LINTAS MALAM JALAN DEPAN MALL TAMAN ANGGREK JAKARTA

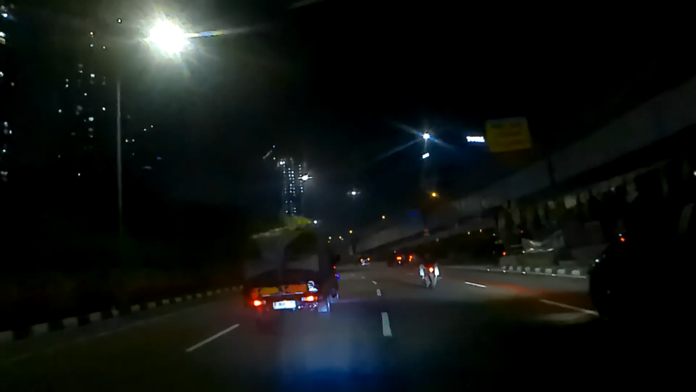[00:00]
Dari Balang Bumpang ini, ini kan udah dalam Tampung tadi Nah, teman-teman harus terjadi ya Nah, nampak itu udah di bawah Taman Anggrek ini Sebelah kiri, sebelah kiri ya Teman-teman bisa lihat nih, bawah Taman Anggrek
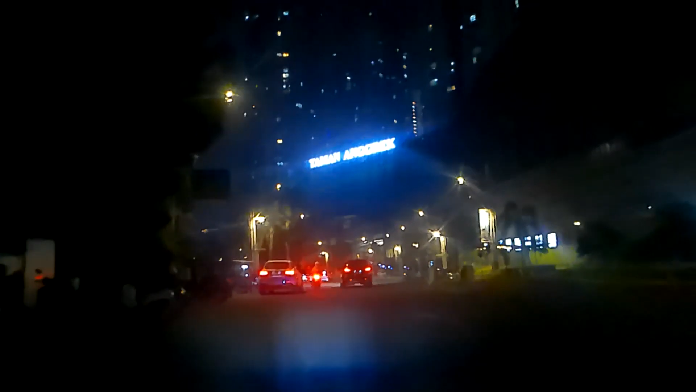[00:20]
Lampungnya, lampu alidi, diantar ya Taman Anggrek bisa lihat, ini teman-teman Taman Anggrek Taman Anggrek
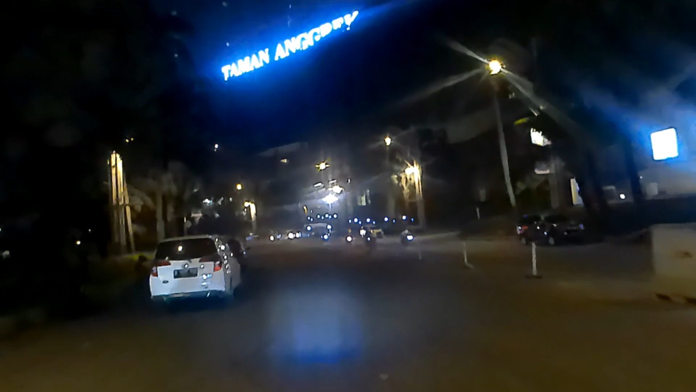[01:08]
Oke teman-teman Kita sudah melewat Di jalan Paman Agrik Yang menuju Jalan Paman Agrik
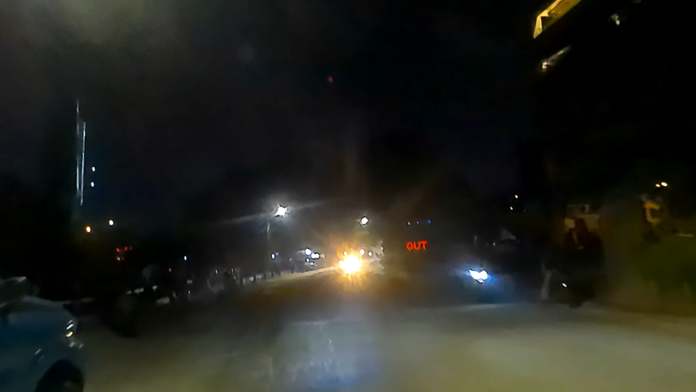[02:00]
Jalanan Jalanan Jalanan Jalanannya seperti ini
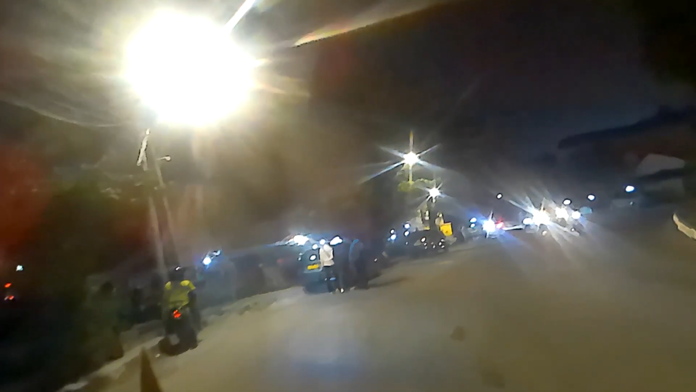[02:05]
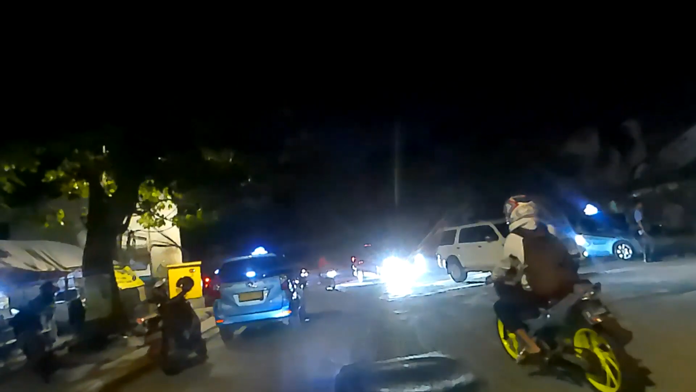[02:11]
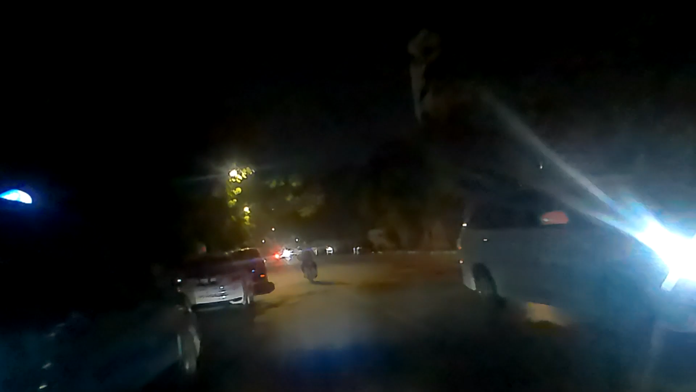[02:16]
Tahu Jalanannya seperti ini Jalanannya seperti ini
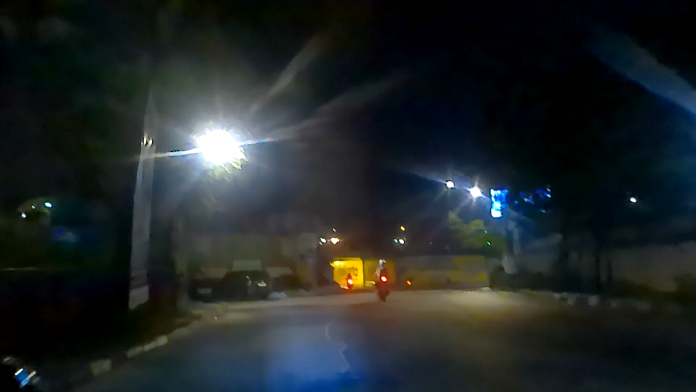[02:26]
kalau ke kanan itu teman-teman itu menuju duri kepal kedoyak
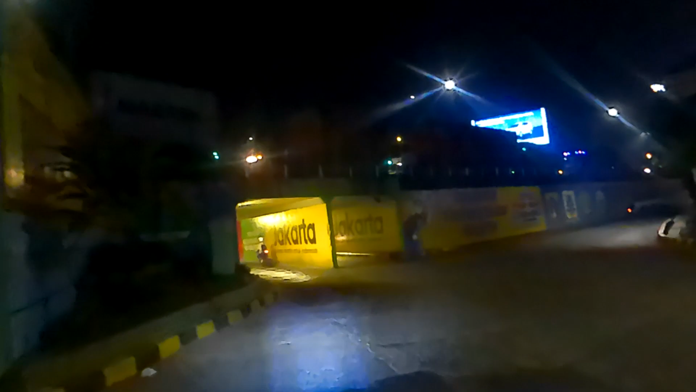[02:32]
berhia parang tengah ya ini menuju
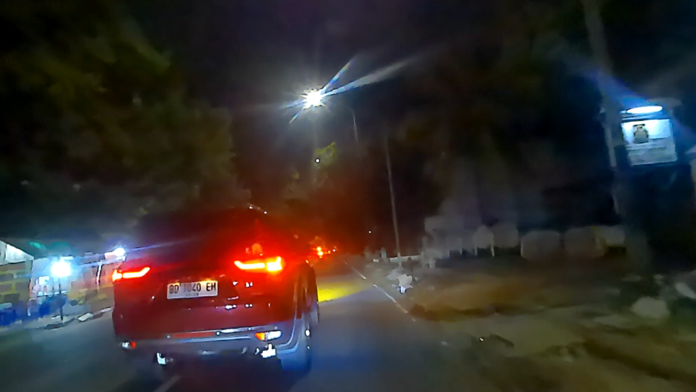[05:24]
mobil bengkulu bd men, aduh kangen nih bengkulu
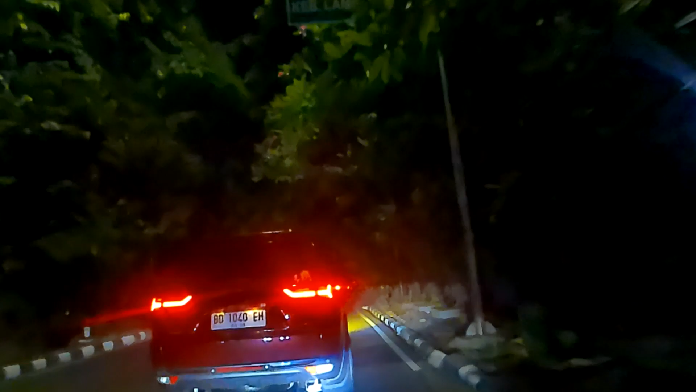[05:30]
aduh rambung gulu nih lewat depan kita nih
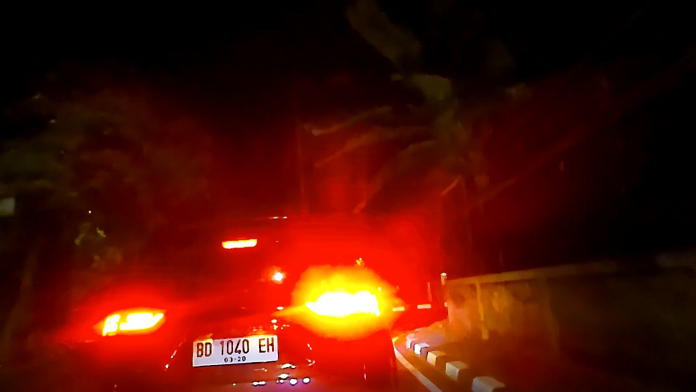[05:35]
aduh bengkulu, aduh ya ini juga rambung gulu
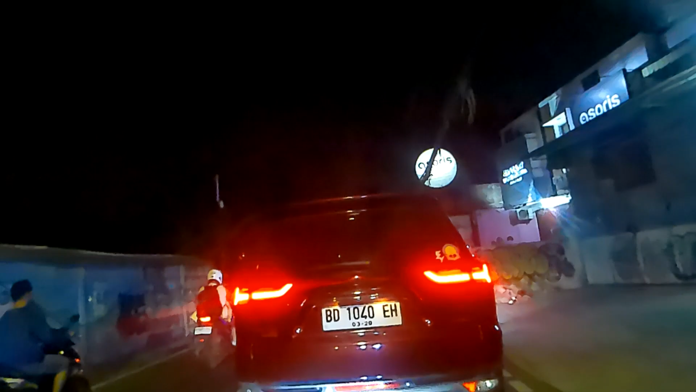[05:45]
aduh bengkulu kan, aduh rambung gulu men aduh rambung gulia sekali, lihat mobil bengkulu aduh rambung gulia banget
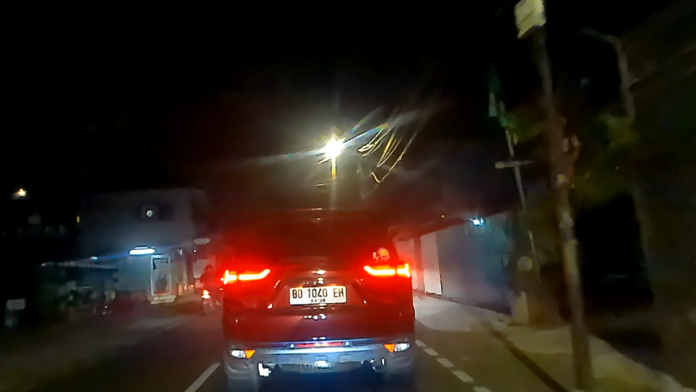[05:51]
kayaknya mobil bengkulu nih ya
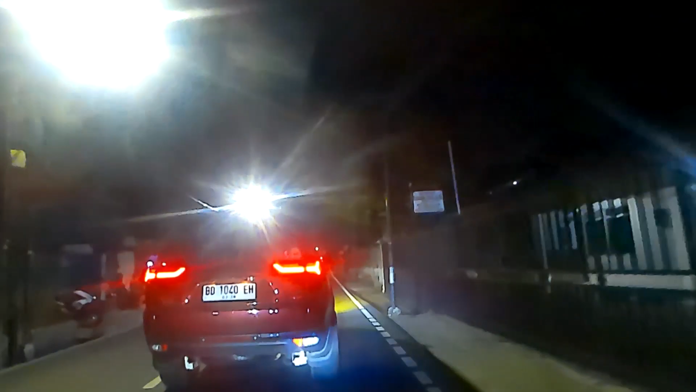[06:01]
aduh rambung gulia misalnya jarang ya mobilnya plat bengkulu jadi saya senang gitu
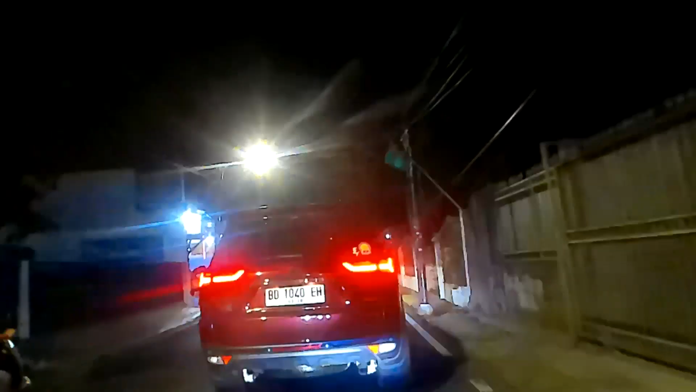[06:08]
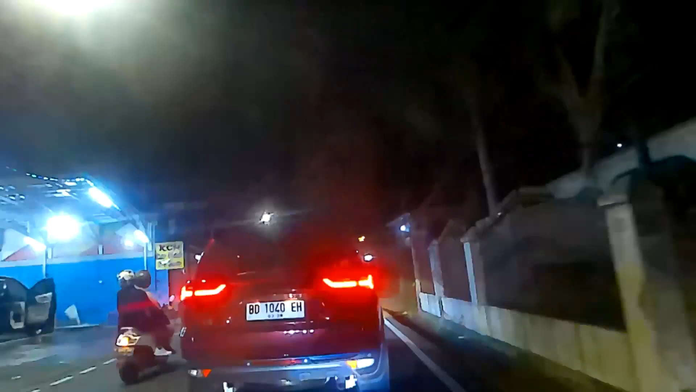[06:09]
menjaga pahamnya platnya B kalau daerah kambung gulu kan platnya BD temen-temen tau, plat BD tapi di daerah BD dulu ya apalagi di Bungkul Bota nih temen-temen iya saya bangga saya juga orang bengkulu
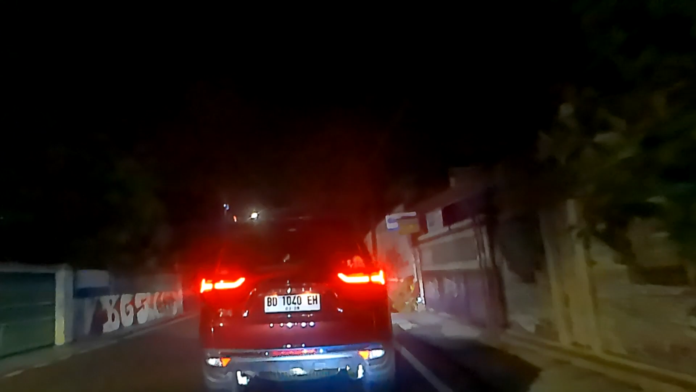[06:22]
makanya saya senang gitu depan mata saya ada orang bengkulu aduh senang, bahagia saya oh di blok kiri kevinus ya